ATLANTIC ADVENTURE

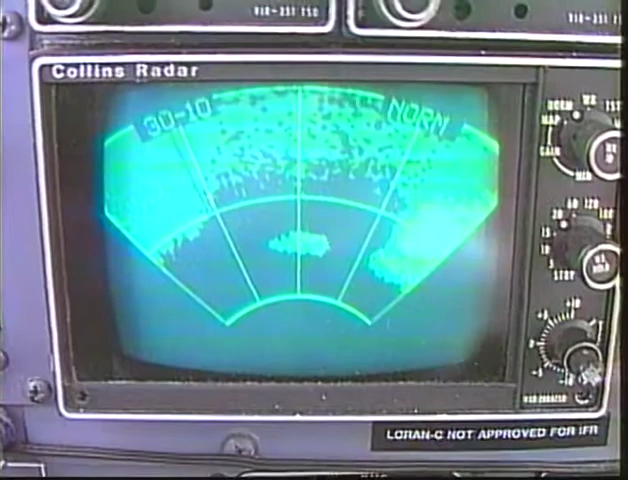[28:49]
so the best indication that we're close to anything is looking at the radar and being able to tell that there's an island straight in front of us, and then it looks like landfall to the right.
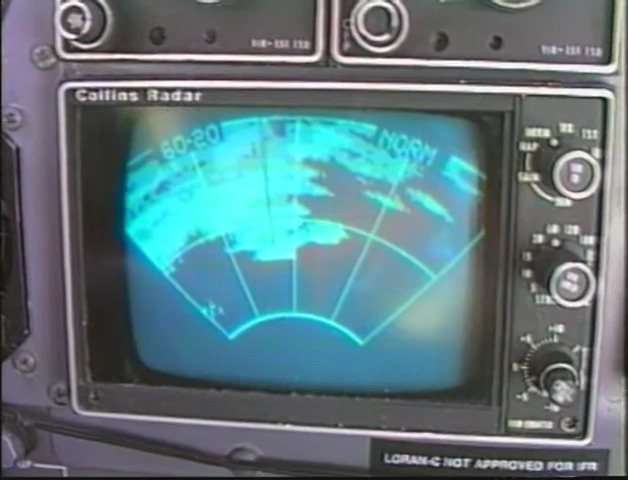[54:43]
25 miles, about 35 miles out, we've got a landfall, which means we're back on the continent.
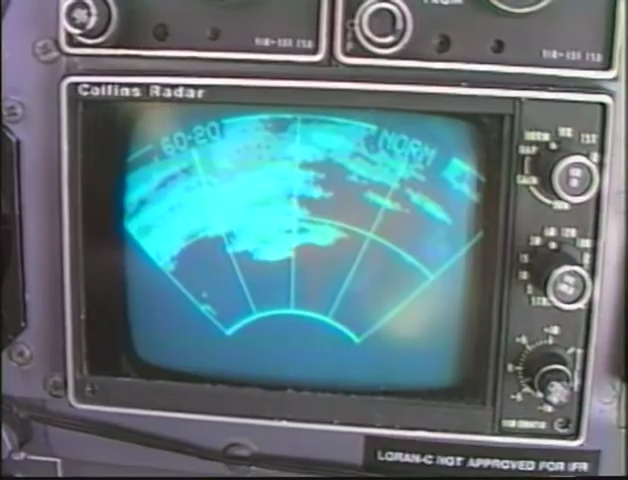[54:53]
And cutting through the haze, just barely, you may be able to make out what we can.